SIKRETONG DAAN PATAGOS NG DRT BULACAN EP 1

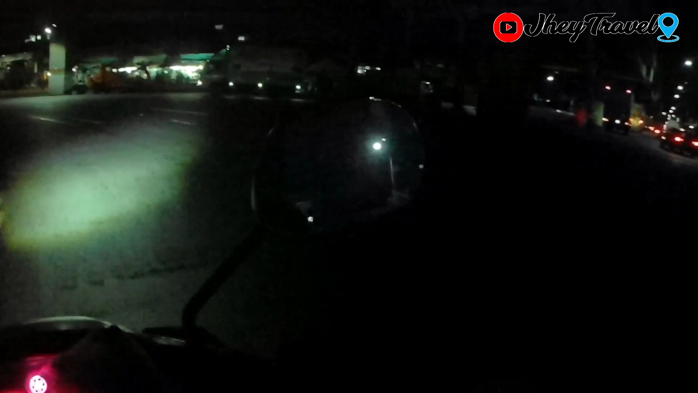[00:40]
Ngayon ay mag-ride tayo pabuntang DRT, Bulacan.
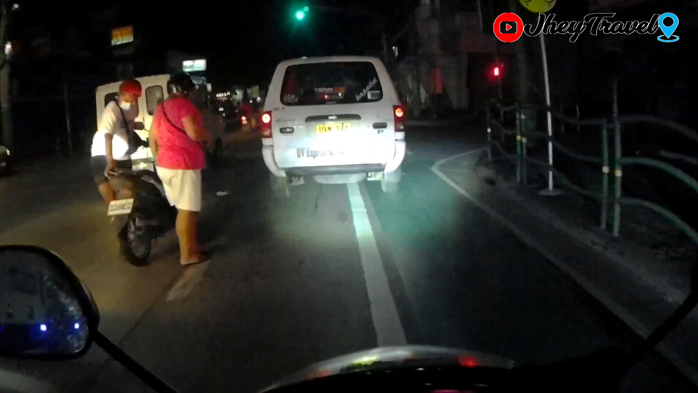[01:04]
Ang pupuntahan natin ngayon sa DRT, dun sa, ano, Digos Hill. Sana lang at, ah, makapasok tayo ng DRT. Kasi, balita ako, meron pa rin checkpoint dun sa, ano, eh. Dun sa arco mismo ng DRT. Maghahanap tayo ng ibang dadaanan natin papasok sa loob.
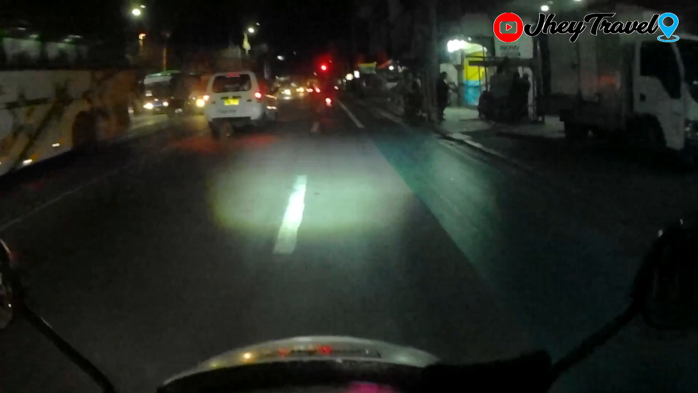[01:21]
Ngayon, nandito na tayo sa Nabalichas Bayan. Shoutout nga pala sa kaibigan natin na nagturo sa akin maglaro ng BMX. Mark Paul Torres.
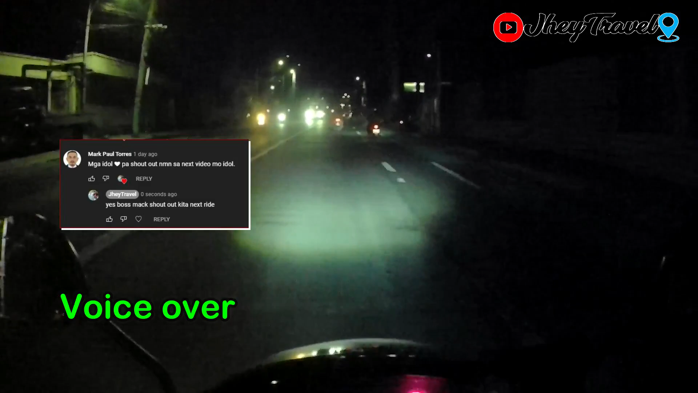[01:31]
Ingat din lagi sa bariko. At sa subscriber natin, kay Harold Bakad, from San Fernando, Pampanga. Shoutout sa inyo mga boss.
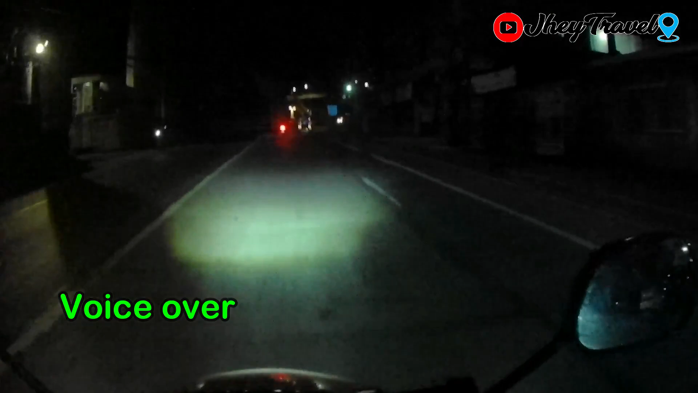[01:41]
Salamat sa panunod ng J-Travel. SNCity Fairview. Yung huling daan ko dito, nagpunta pa kami ng Grotto. Ngayon, ipapasyal naman natin sila, dun sa, ah, Digos Hill. Kaya, pupunta tayo ng DRT, Bulacan. As usual, eh, ito na naman tayo, third wheel. Sarap, ang lamig.
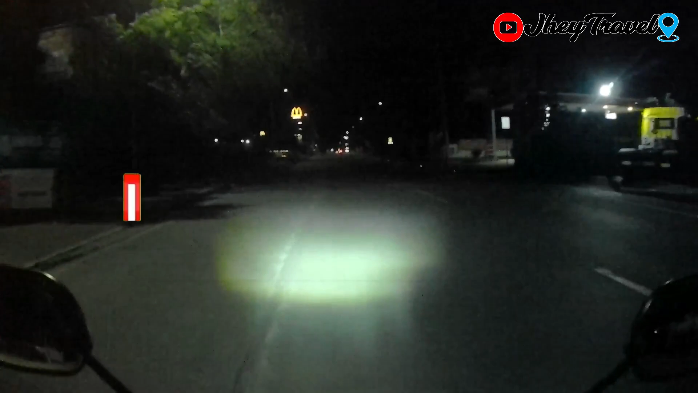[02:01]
Gustong-gustong ko talaga yung panahon, pagka, ah, ganitong malamig, eh. Namimiss ko na sa Norway. Grabe yung lamig dito sa parte ng kalsada na ito. Namiss ko yung ganitong oras ng biyake. Naalala ko, eh, naglaguna na pa ako mag-isa. Alas 4 din ako, umalis nun, eh.
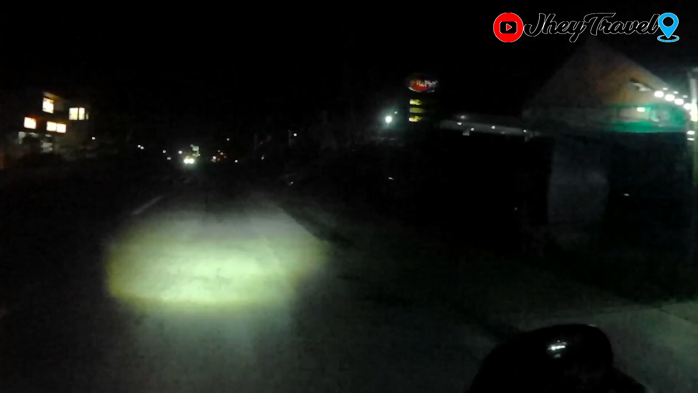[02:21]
Gasap muna tayo dito sa, ano, Red Pill. Dito ako madalas magpag-asin, kasi mura dito, eh. Full tank regular. Kapag meron check point dito sa madadaanan natin, mangyayari nyan, babalik tayo, tapos kapasok tayo dito sa kanto na ito. Papuntang bagong silang. Kasi, hindi ko sigurado ko, meron pang nakalagay na check point dito sa, ano, eh. Sa boundary ng papuntang San Jose del Monte, Bulacan. Yun sa kalang hindi tayo padaanan, babalik tayo.
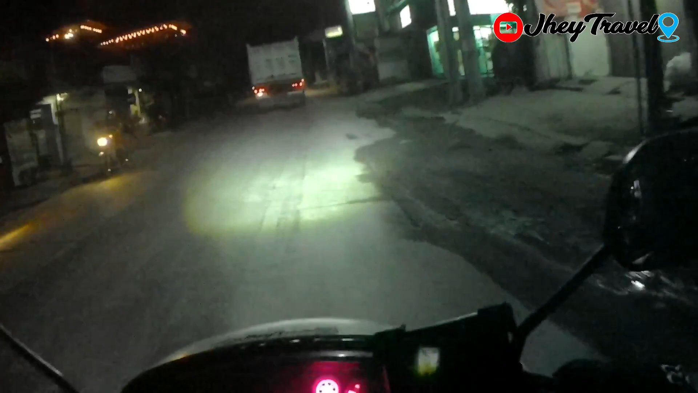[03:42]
Wala pa gaano bumabiyahe dito. Uy, lubak! Ang daming lubak! Sinagasaan na lang natin. Kapag ka, ganun kasi, bawal mo nang iwasan nyo, naparinuhan ng sagat-bigla. Lalo ka mga aksidente. Eto, guys, nandito na tayo sa, ano, ewan ko, anong pangalan ng lugar na to. Pero eto na yung papunta ng, ano, Anggat-Bulacan.
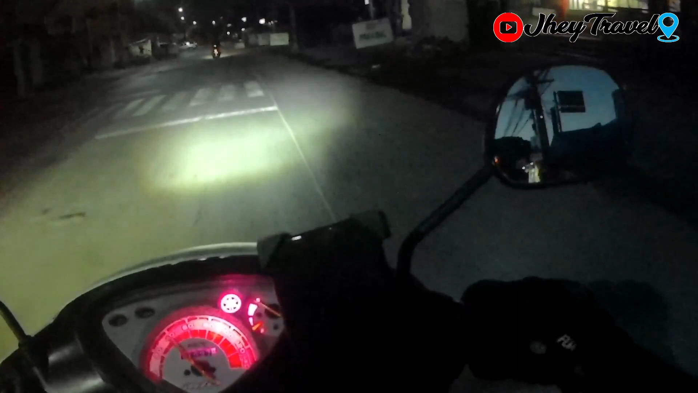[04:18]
Eto na, guys, welcome to Anggat. Dito, meron na tayo nakasabay ng mga nag-ride.
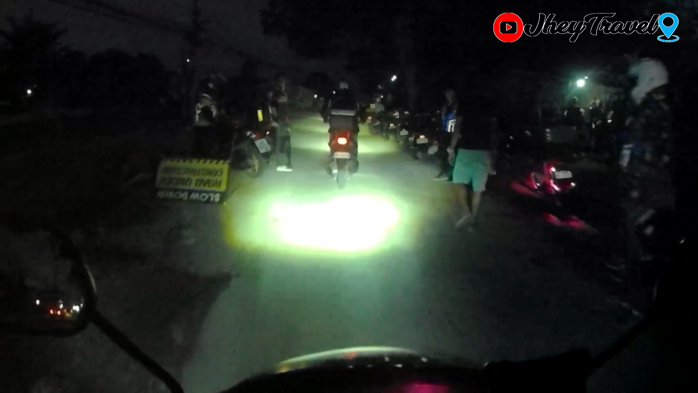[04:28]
Eto, shoutout sa mga grupo na nandito, na nag-ihintayan. Eto, eto na yung simenteryo.
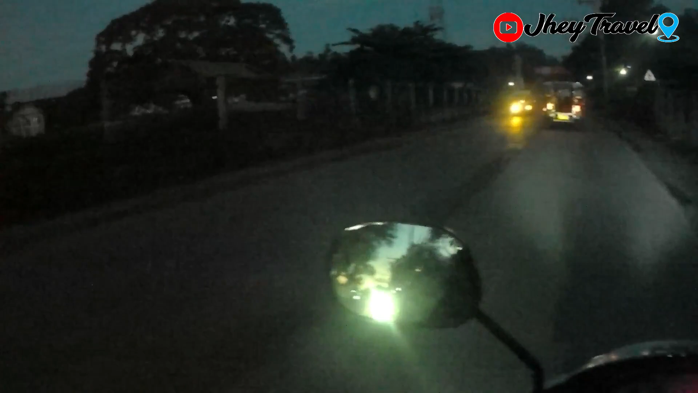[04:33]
Eto yung palatandaan natin. Tapos, kakanan na tayo dito.
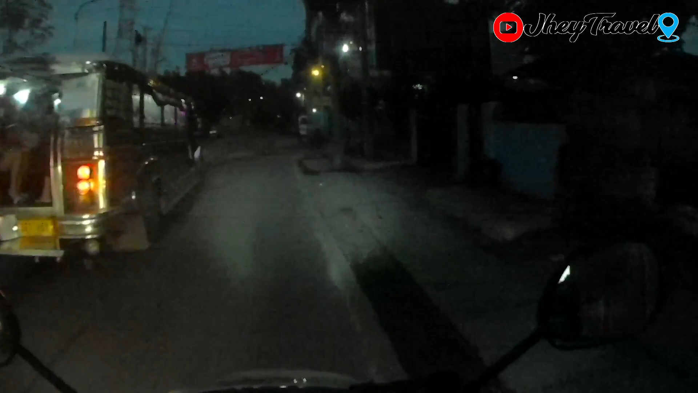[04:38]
Eto na, guys, yung papunta ng, ano, DRT. Pero hindi na tayo waaabot dun sa arco ng DRT. ililiko na agad tayo. Nag-research kasi ako kahapon. Dun daw sa arco ng DRT, hindi ito nagpapadaan.
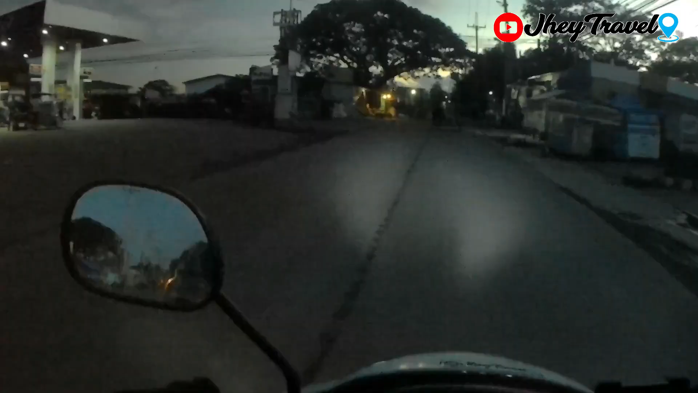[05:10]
Boss, Gasoline Station. Tapos, kakaliwa tayo. Pag dinaray-daretsyo mo yun, guys, ayun yung papunta ng arco ng DRT.